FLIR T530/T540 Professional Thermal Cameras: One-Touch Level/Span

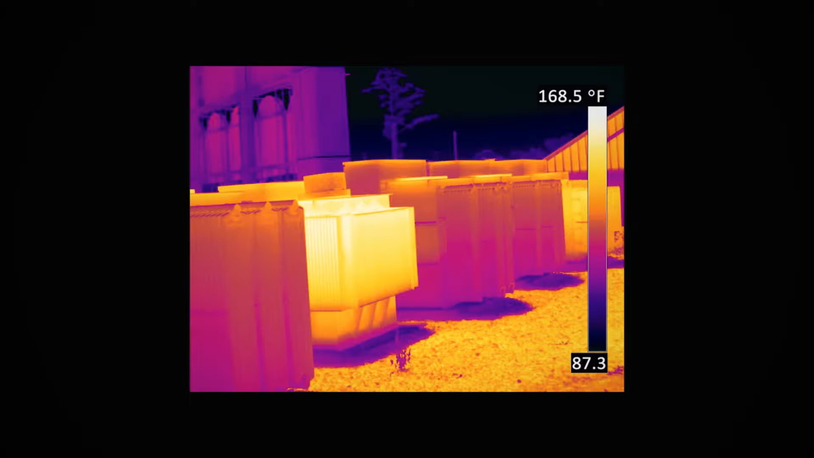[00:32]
On screen: scale top 168.5°F
This feature is valuable for low contrast scenes in areas where you need to single out a small target against a large area with a consistent temperature.
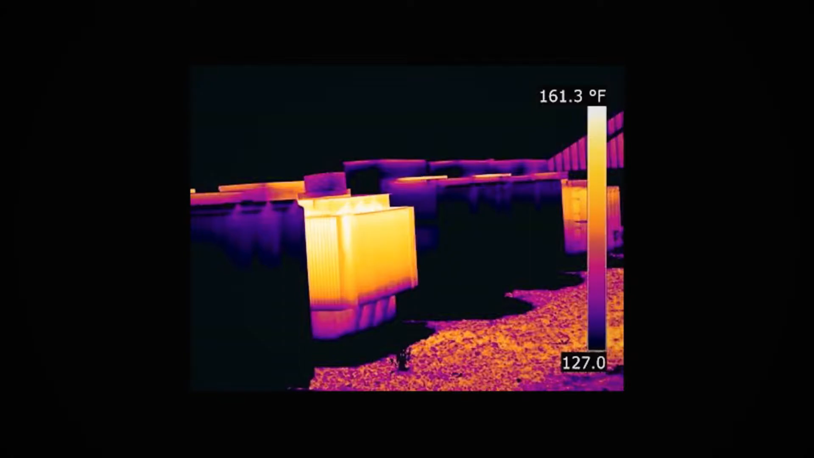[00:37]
On screen: scale top 161.3°F
This helps you to improve contrast very quickly.
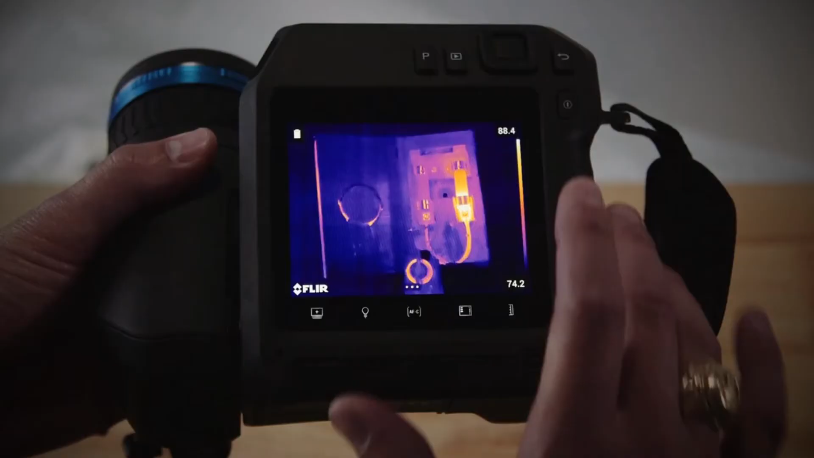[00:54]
First, with your FLIR T-Series camera, simply tap the temperature scale button on the bottom right of your screen.
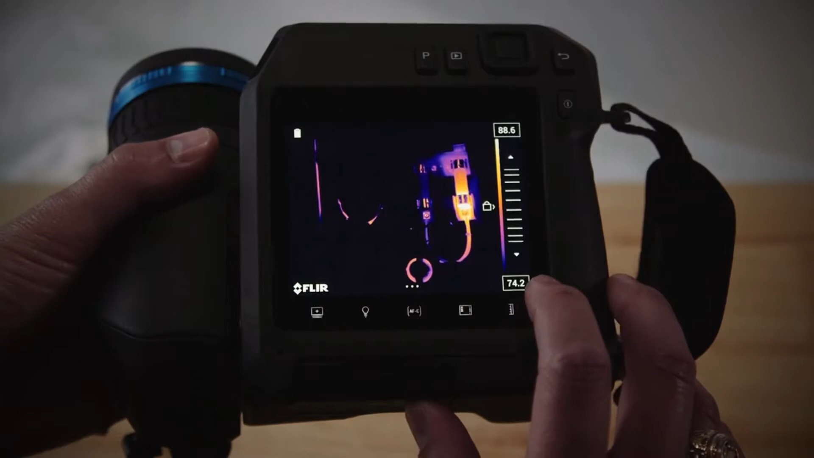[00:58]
This will take your T-Series camera from automatic to manual level and span.
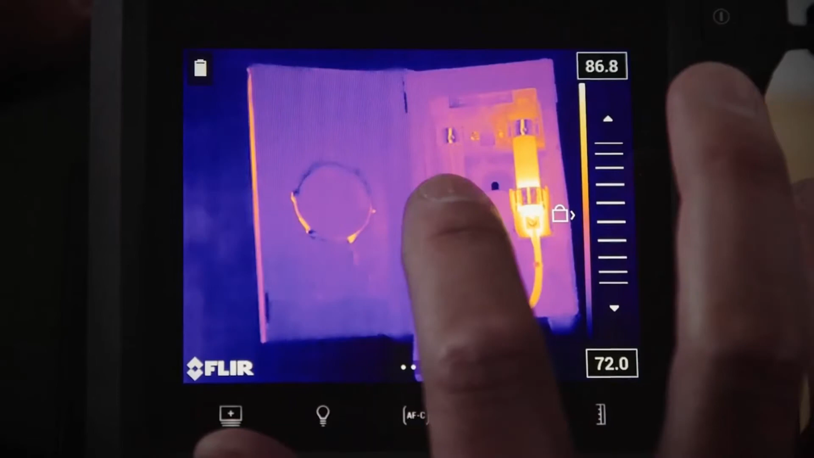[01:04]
Once you've done that, simply tap anywhere on the screen and you'll see about a dime-sized circle show up on the screen.
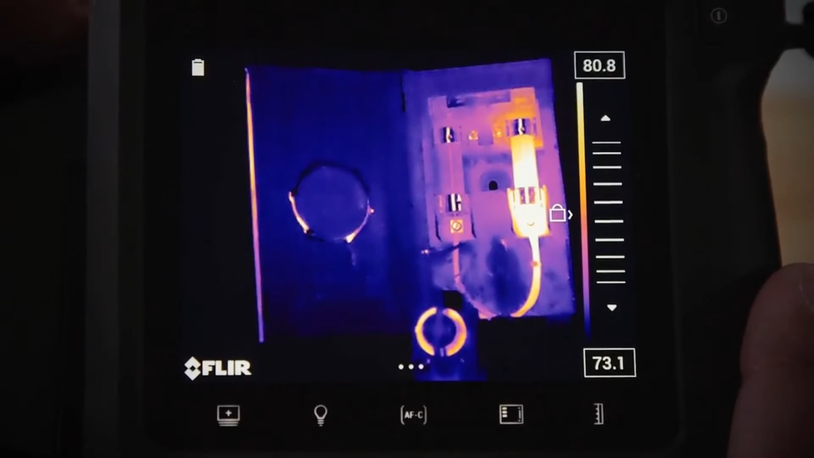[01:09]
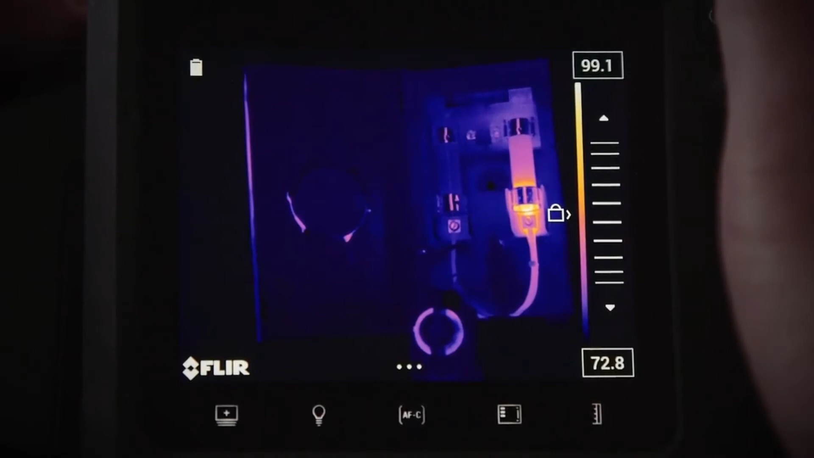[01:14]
The camera will adjust the temperature level and span to the hottest and the coldest scene inside that circle.
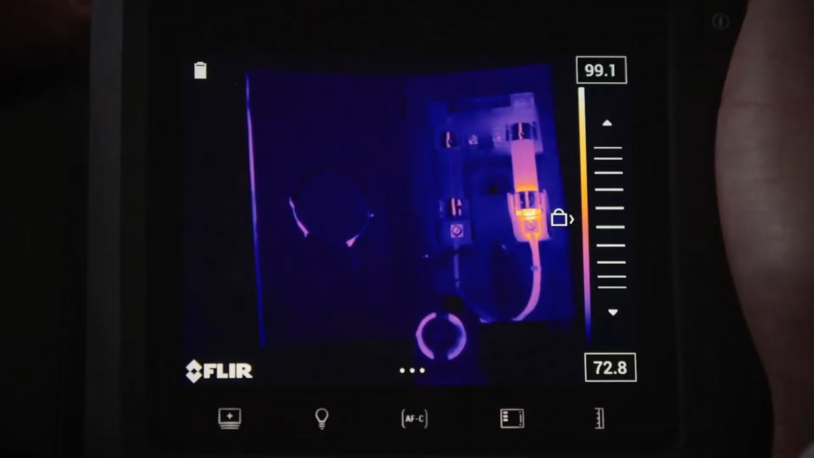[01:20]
This will really speed up your work and make it much easier for you to focus on areas of interest.